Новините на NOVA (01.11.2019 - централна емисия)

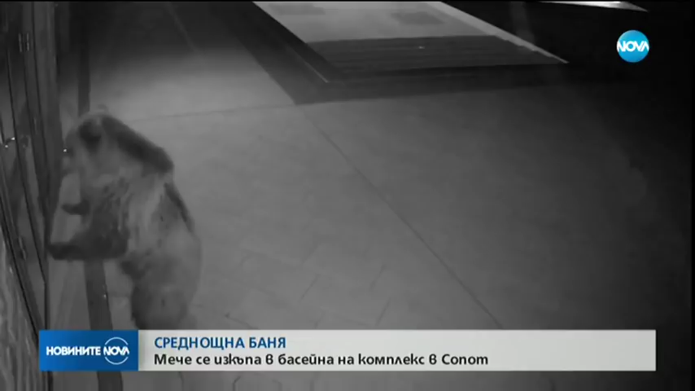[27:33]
Опитва се да отвори, да си вземе фуника сладолед, така да се каже.